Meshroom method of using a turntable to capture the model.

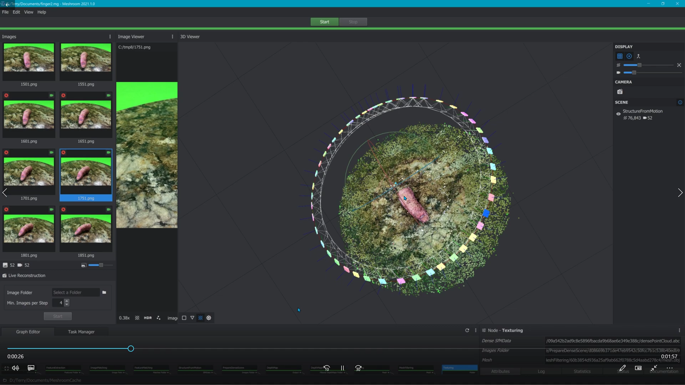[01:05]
but yeah it tricked it all right it thought it was going in a circle there